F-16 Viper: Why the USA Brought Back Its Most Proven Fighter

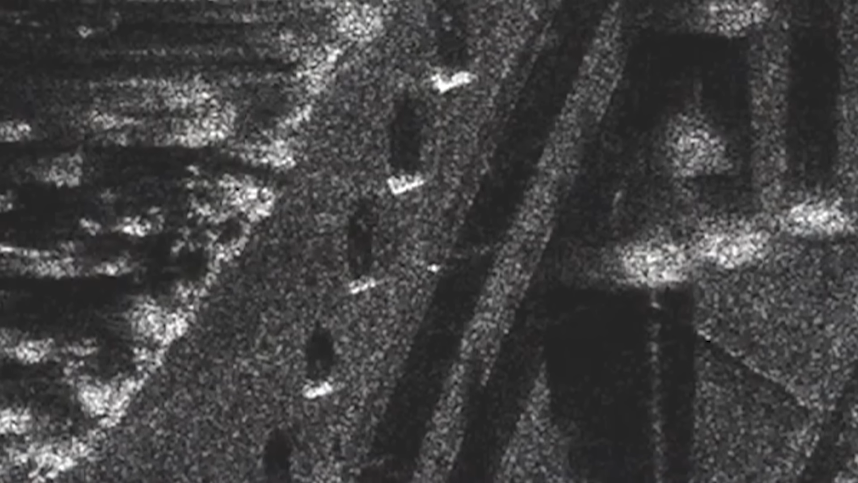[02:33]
More importantly, the AESA simultaneously tracks multiple targets while mapping ground terrain, something mechanically scanned systems cannot accomplish. Test pilot Ryan Blake, who flies Block 70 aircraft for Lockheed Martin, describes the operational difference.